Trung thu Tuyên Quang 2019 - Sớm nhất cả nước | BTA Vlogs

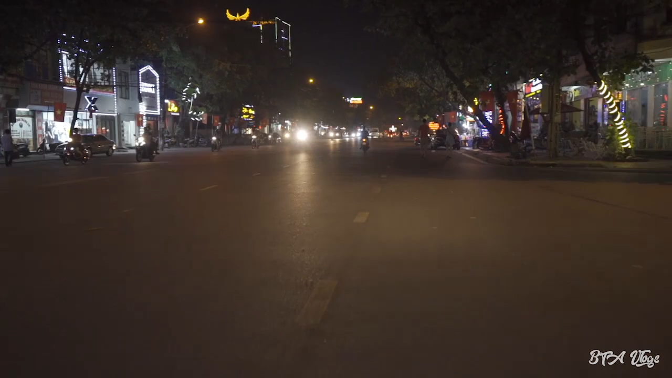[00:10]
Hôm nay thì clip đơn giản thôi, mình chỉ muốn quay một chút các loại đèn mà người ta rước sớm thôi. Bởi vì ở trung thu trên mình á, có một cái đặc biệt hơn ở trung thu các chỗ khác, đó là nó được tổ chức rất là sớm. Và mọi người ở đây thì thường là xong
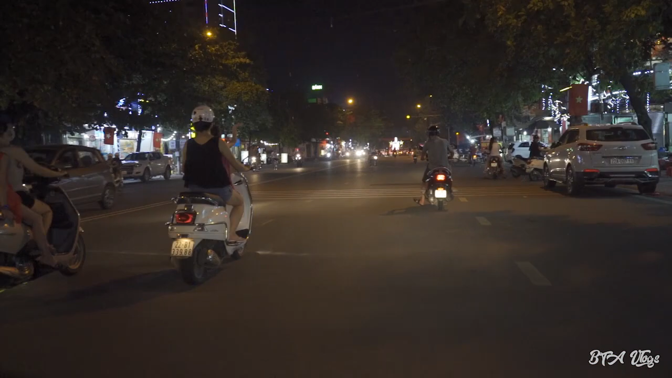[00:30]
mô hình đèn một cái là cho các cháu thiếu nhi ra đường luôn. Nên là hôm nay mình cũng tranh thủ đi quay một ít hình để giới thiệu cho các bạn biết về trung thu ở Tuyên Quang nó bắt đầu sớm như thế nào nhá. Ok, đây rồi. Và ở phía trước mình là một mô hình đèn trung thu đây. Mình sẽ đi tiến lên đằng trước để mình quay cho các bạn. Rất là đông luôn các bạn ơi. Rất là đông luôn.
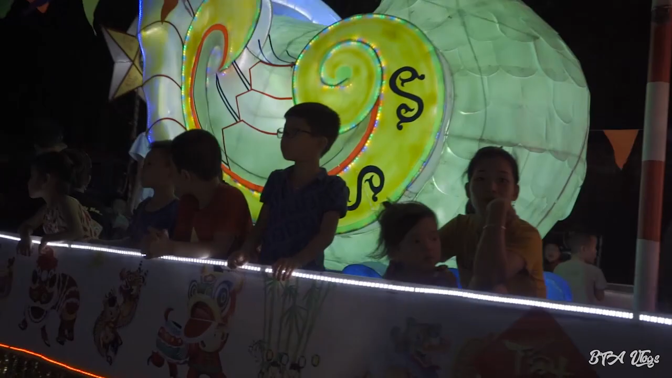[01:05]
Mình đi ngang trước một tí rồi là mình quay lại cho các bạn.
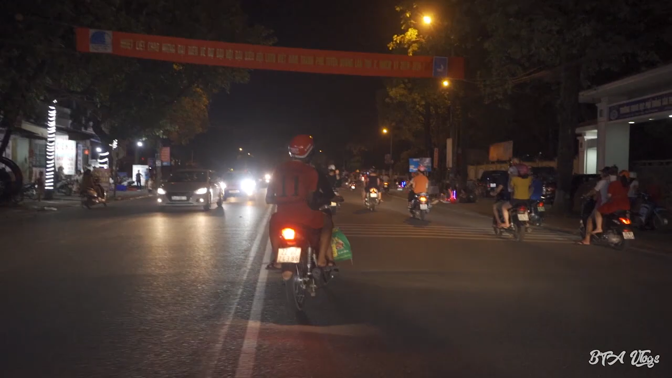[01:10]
Đường phố thì bắt đầu là bán rất là nhiều đồ chơi trung thu rồi.
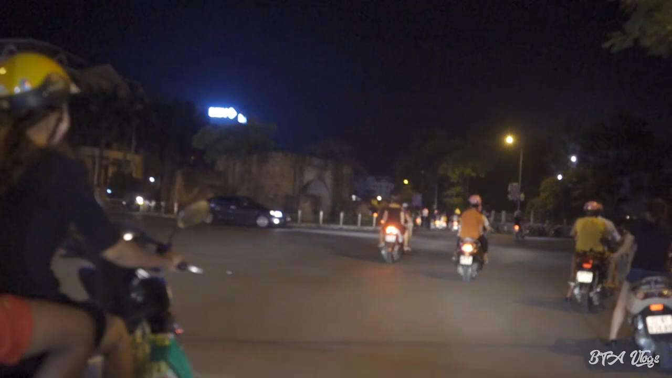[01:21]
Đây là mô hình hai con thiên nga.
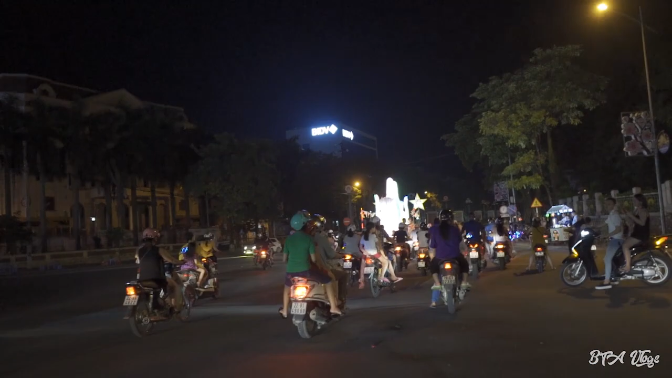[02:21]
Những cái ngày như thế này thì mọi người ra đường rất là nhiều và chơi đèn đấy các bạn. Okay, đây là một mô hình nha.
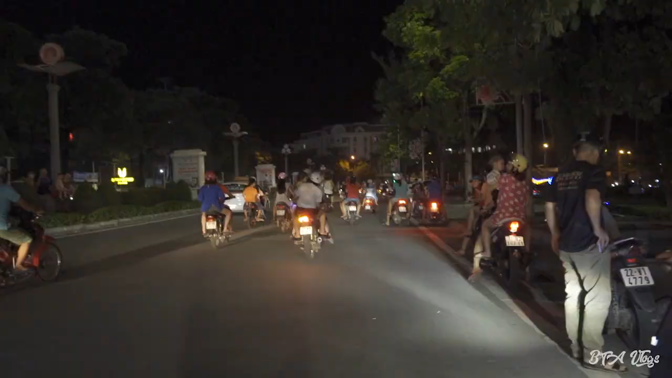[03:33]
Mình đang đi về phía quảng trường Nguyễn Tất Thành, lại gặp một mô hình nữa rồi. Ở trên này người ta rước đèn rất là sớm luôn, từ giờ đến trung thu 15 tháng 8 âm lịch ấy, nó phải còn khoảng 20 ngày nữa.
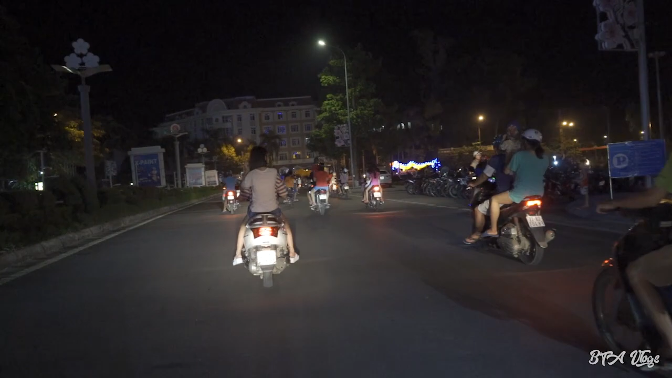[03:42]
Nhưng mọi người ở đây đã bắt đầu đi rồi. Các bạn thấy phía trước kia không? Một con rồng đấy. À, có thêm cả một mô hình nữa đang bật điện. Đèn đỏ đợi một chút.